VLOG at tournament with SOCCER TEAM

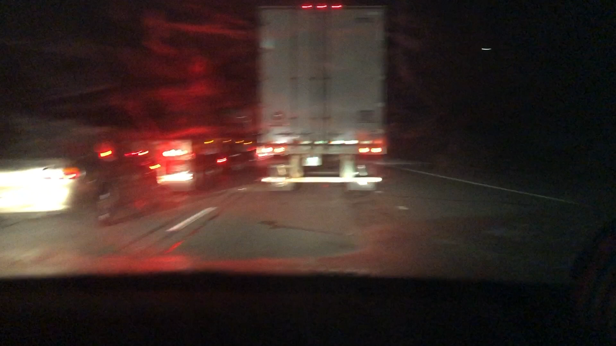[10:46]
for the bad lighting but we're finally moving we're out of the traffic
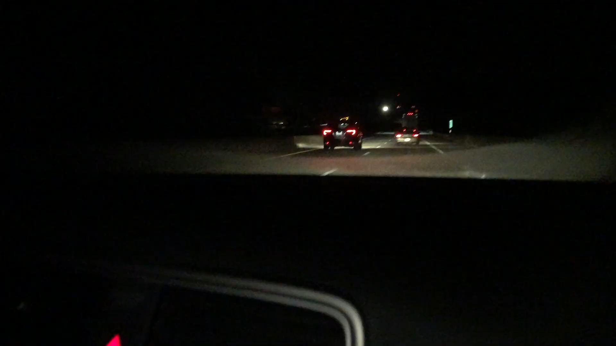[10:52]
so about 10 which I predicted hey guys so finally home just got here